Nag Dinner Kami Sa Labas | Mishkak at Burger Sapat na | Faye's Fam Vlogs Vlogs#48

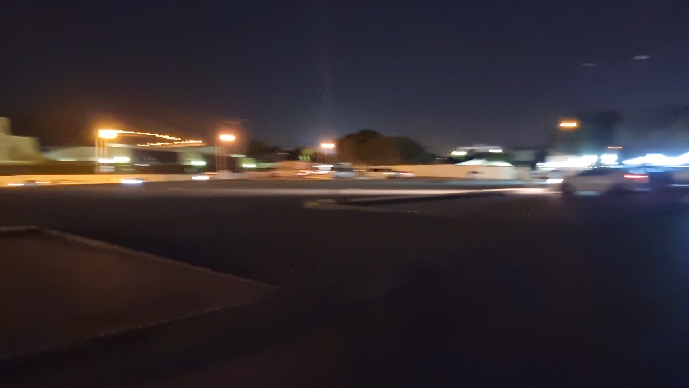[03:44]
Dito na. Ayan guys, yung school dito. Higher college yan. Parang maraming tao nga.